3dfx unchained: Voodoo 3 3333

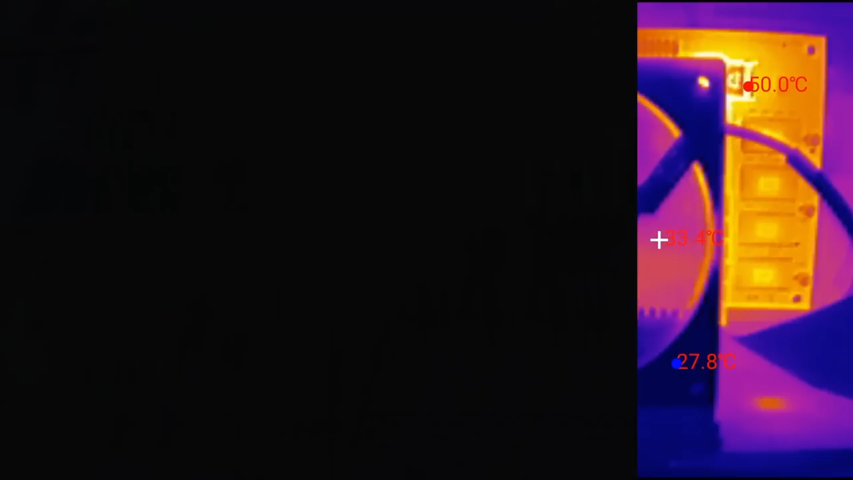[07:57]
On screen: max 50.0°C, min 27.8°C
Since the system is no longer recoverable, I'm going to switch it off. Now the memory chips inside the package become invisible, because no current is flowing anymore.
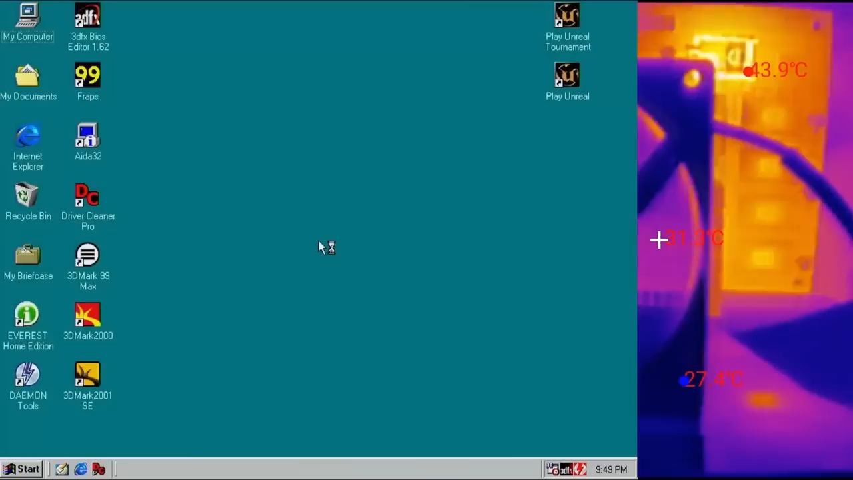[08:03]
This effect also works the other way around. Back in Windows, the memory chips shine through the housing again.
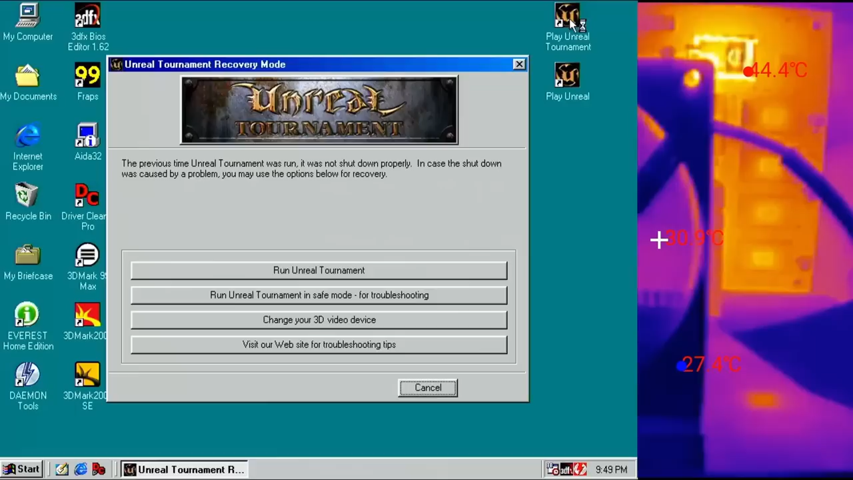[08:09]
Not very strong, but they are visible.
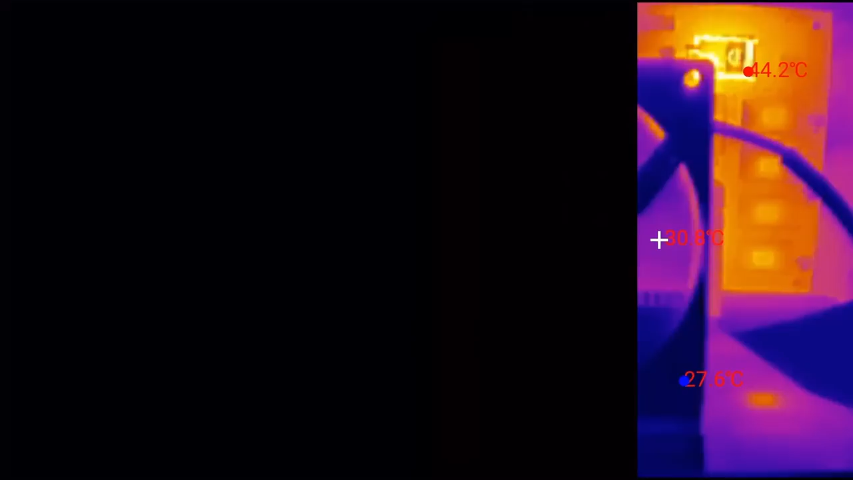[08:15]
On screen: max 44.2°C
But look how they change once Unreal Tournament is utilizing the memory. So, the card does work at 183 MHz in Unreal Tournament when cooled properly,
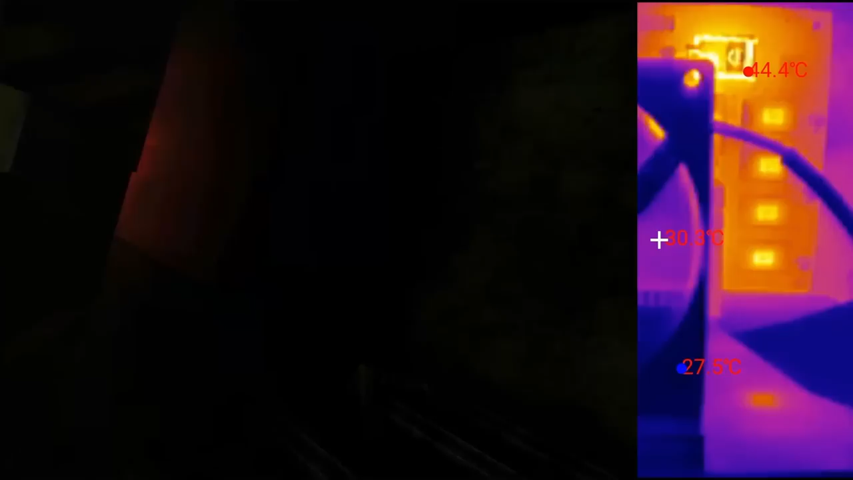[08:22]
On screen: max 44.4°C, min 27.5°C
but it does show minor artifacts in 3D Mark 2000. I think we have gone beyond the capabilities of this card. What to do with this Voodoo 3 now? One of you suggested a model with the designation Voodoo 3 3333.